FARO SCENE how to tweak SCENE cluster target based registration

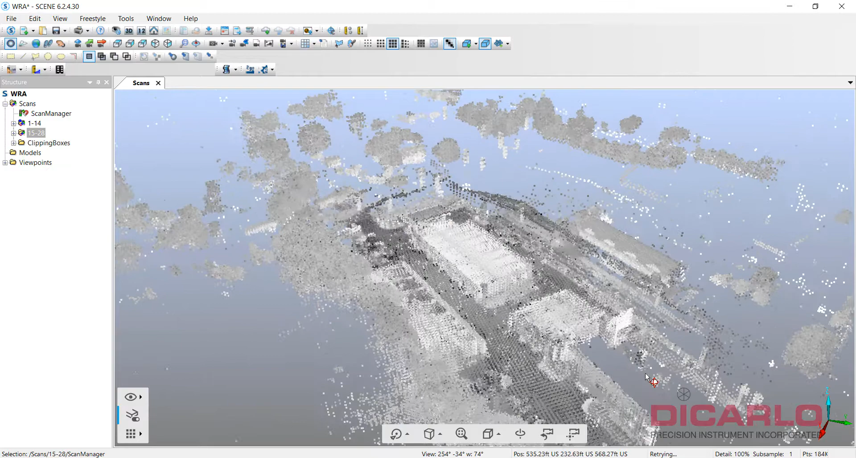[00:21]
How to Tweak Scene Registration or Target Registration. This is, if anyone actually watched, this is the same kind of project that was done before.
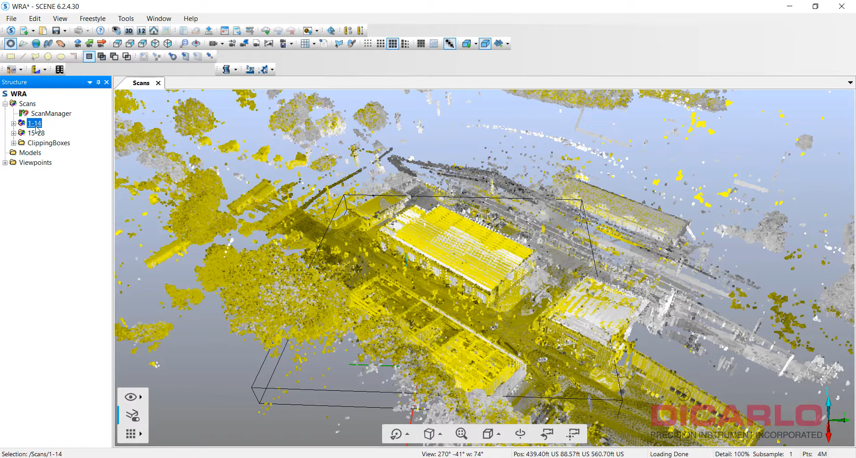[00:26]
In the previous project or video, I only had this part registered. There were more scans that were added to it.
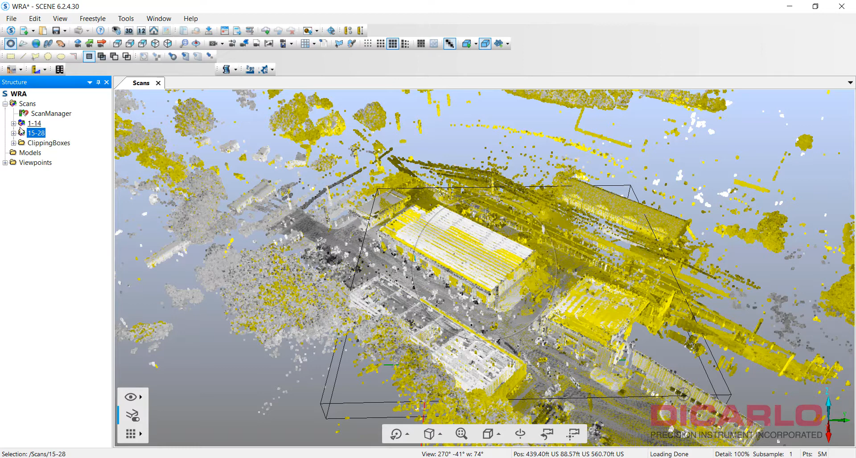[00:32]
And this was all done in these clusters. You can see that the first cluster had a relatively nice, already cleaned up tension on the targets.
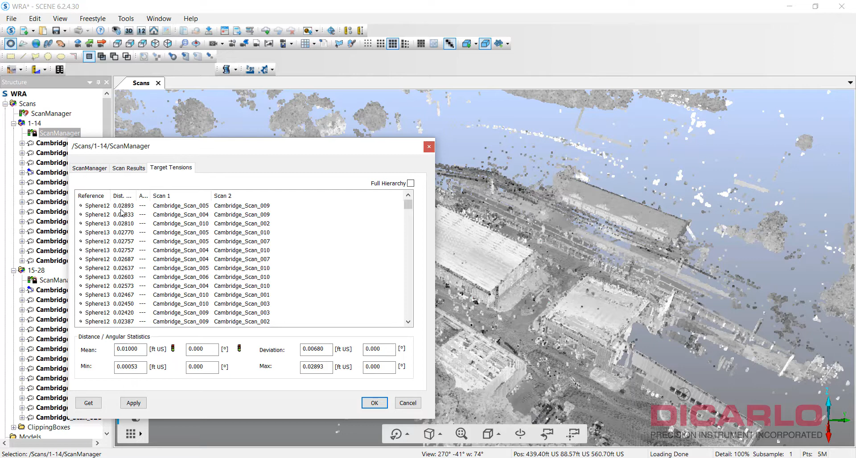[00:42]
That's not more than about three hundredths of a foot. And the second cluster is no worse. That's actually a little bit better. Two hundredths of a foot accuracy on the worst targets.
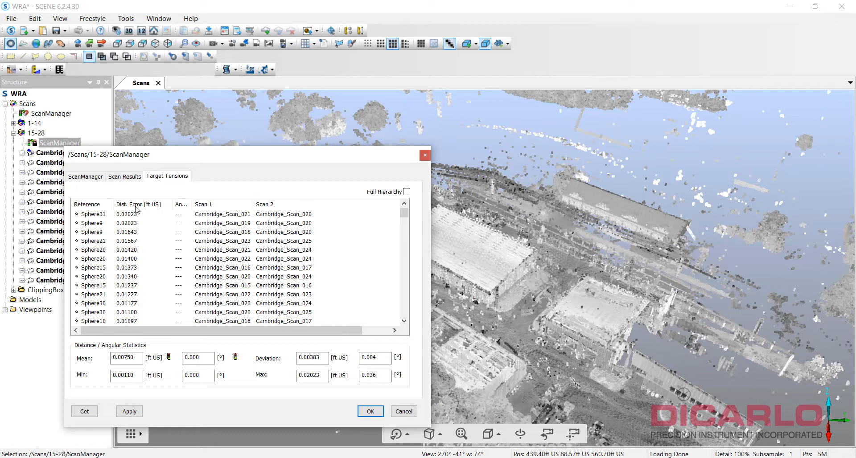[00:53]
Now, when you merge these two together, target-based,
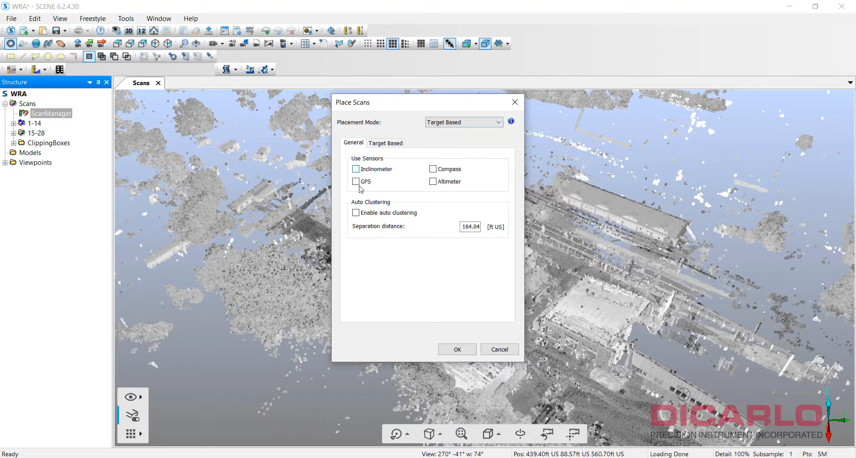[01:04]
I am intentionally disconnecting or unchecking the actual sensors, because on a large project like that,
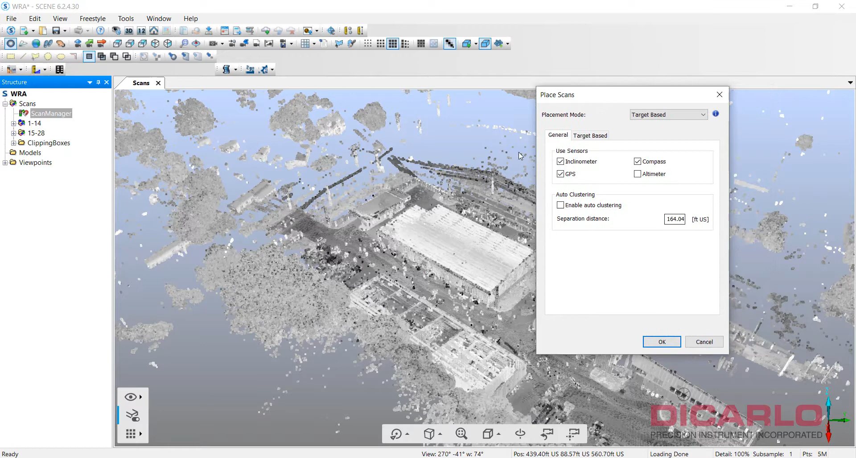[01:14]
they may not need to have the Inclinometer GPS and Compass on, but we'll leave it on for now,
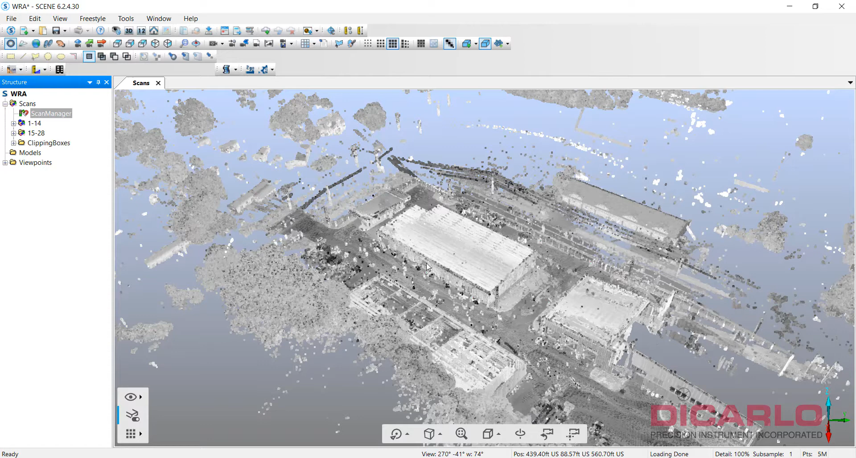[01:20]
just so that it shows you what it's doing. And you'll see that there's actually unnecessary tension on a lot of these. So, let me see if we can actually fix this by unchecking these.
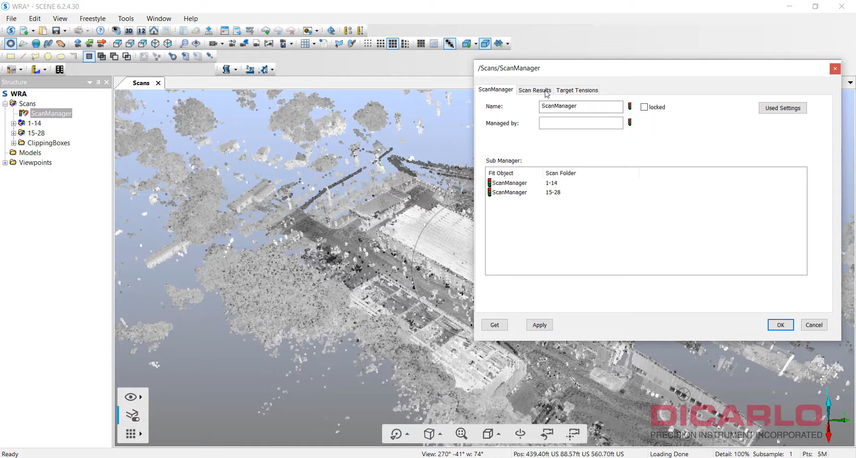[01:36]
Occasionally, Scene does this. This is not something to be really worried about. See a little red light, everything seems to be failing, but if you look at the tensions, nothing is really high. So, all you have to do is just hit apply again, and you'll see that it kind of changes it to green. That's probably a little glitch or a bug maybe, but I've seen this happen occasionally. So, these values really look good.
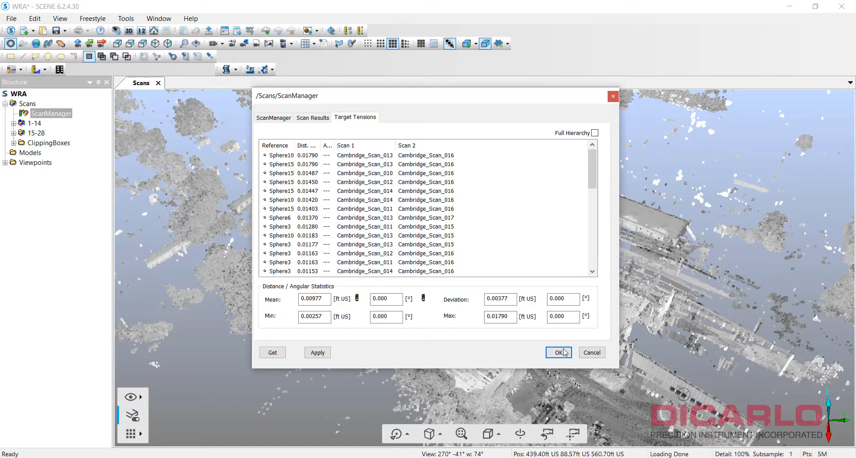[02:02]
Well, numbers can lie, and that's where I urge everybody, even though all these values look good,
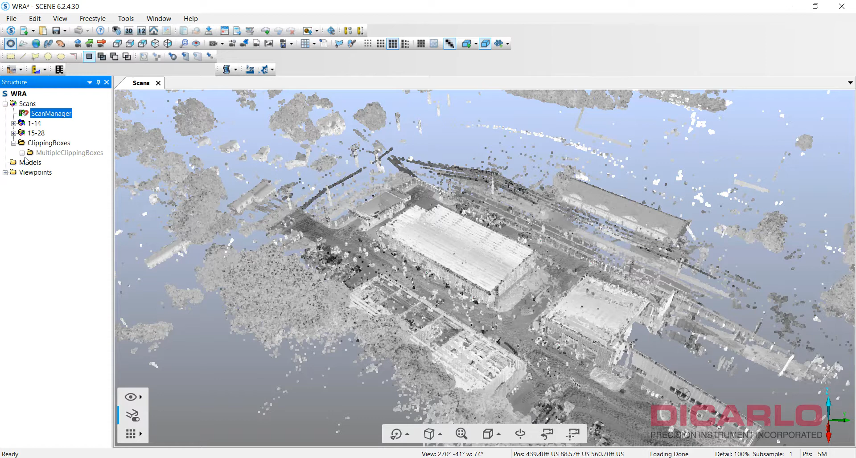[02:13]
I typically create a couple of clipping boxes, and if you look at where I usually put my clipping box, I did it along the whole project,
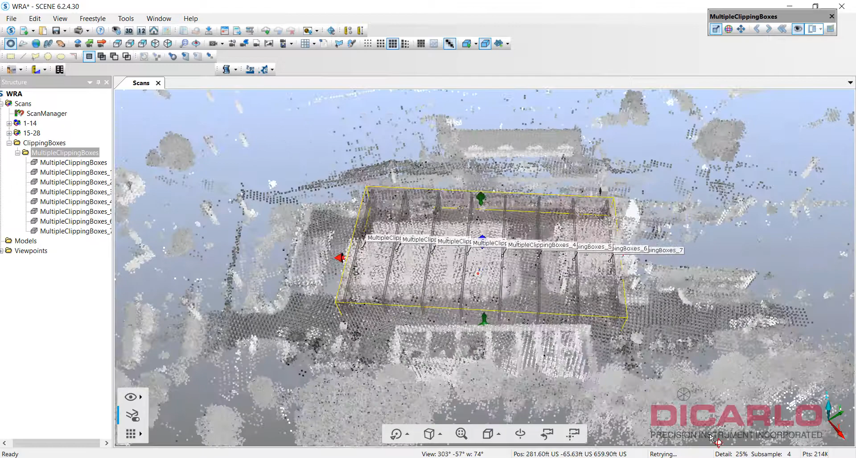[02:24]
and you can see that there's a couple of these clipping boxes that are offset by, I don't know, 15, 20 feet.
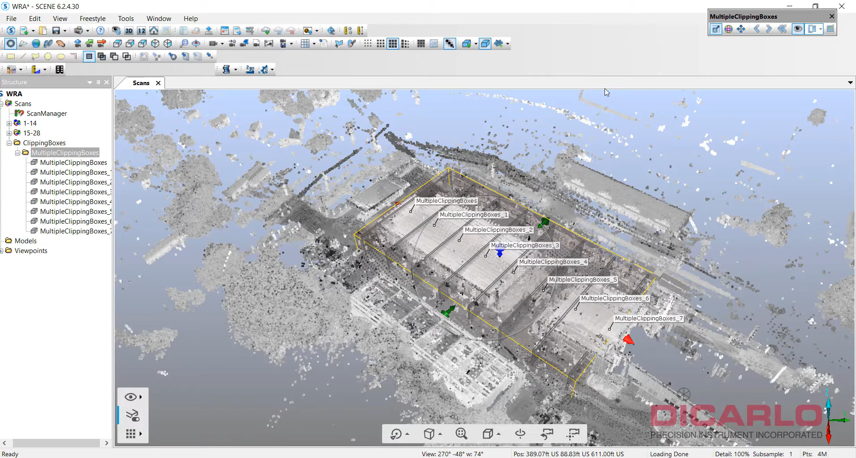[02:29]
And what you can do is, let me do this, I bring up the one that I want to check,
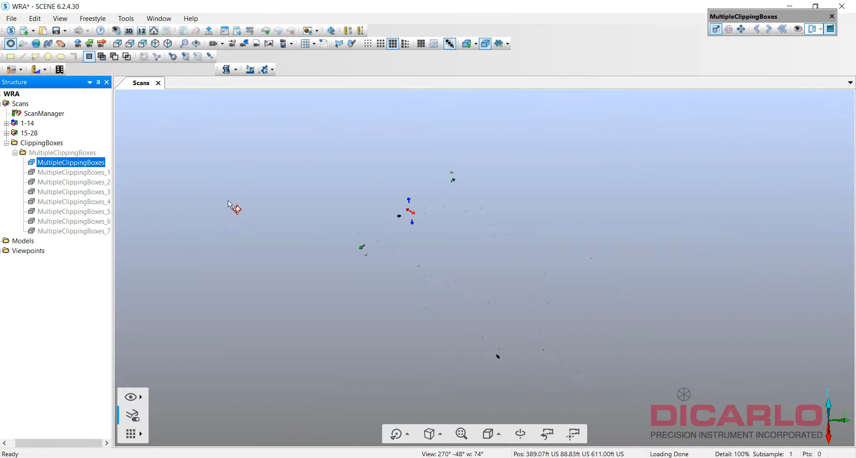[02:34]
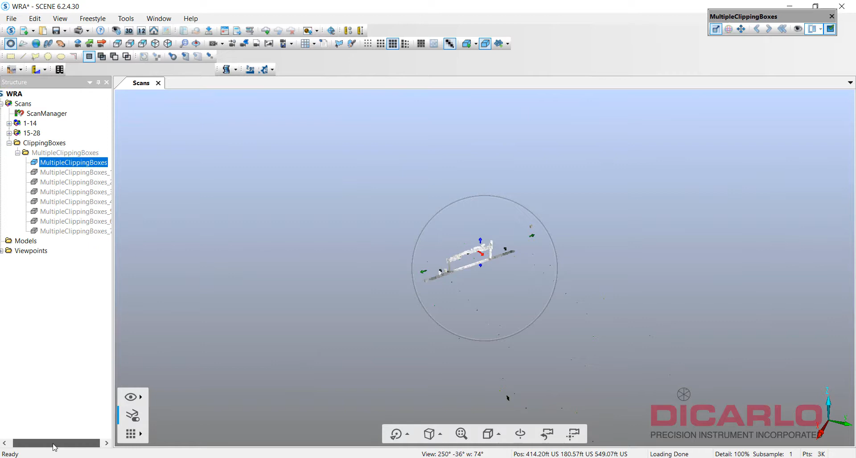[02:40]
and I do have a viewpoint saved here so that I always match where I need to go look.
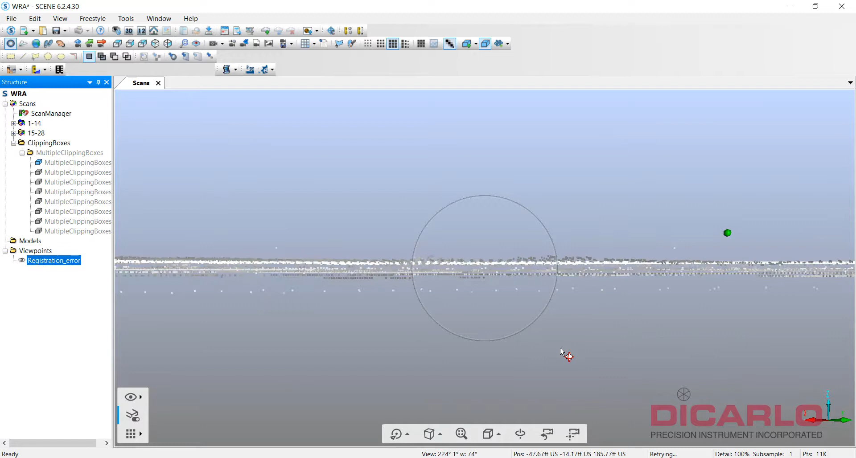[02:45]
But, essentially, I'm looking at this slice from the angle that you saw the camera take me to,
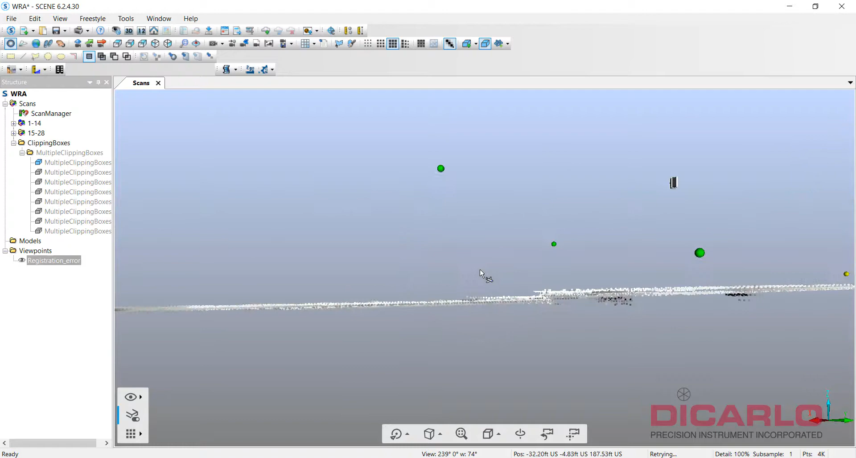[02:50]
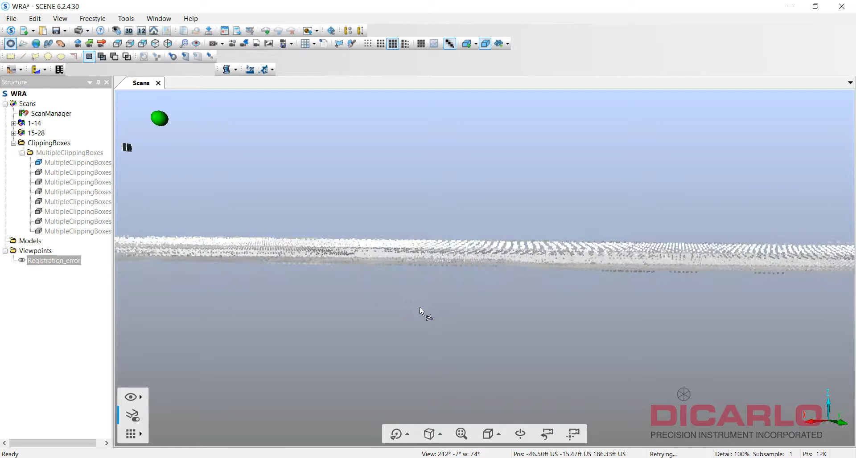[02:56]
and if I put the camera right dead in between these, you can see that there's actually two surfaces,
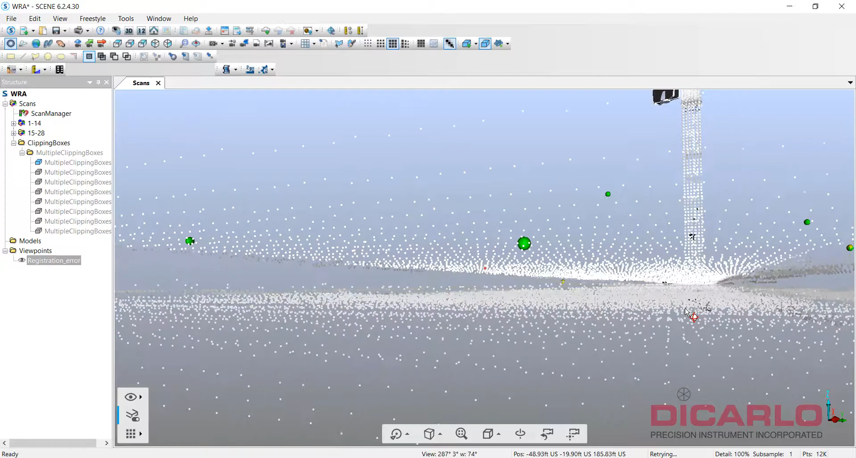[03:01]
and by measuring in between them, I notice that the difference between them is over an inch, and that's not something that we're happy with,
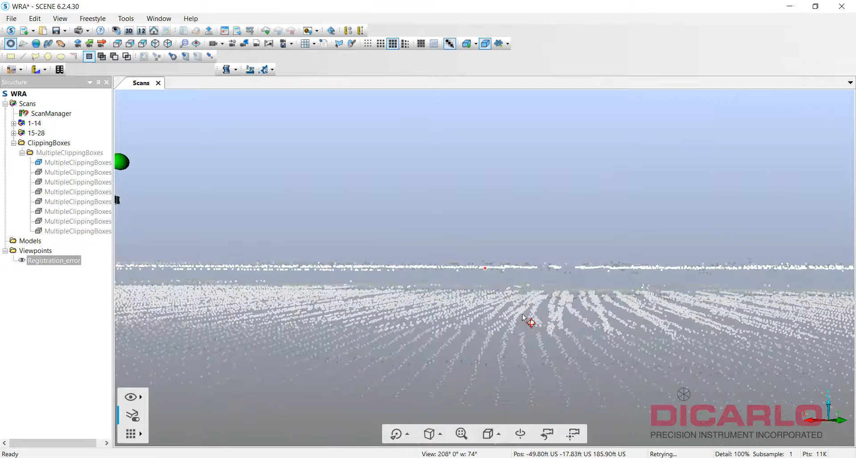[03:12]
that I would be happy with, especially when, you know, elevations matter in this case.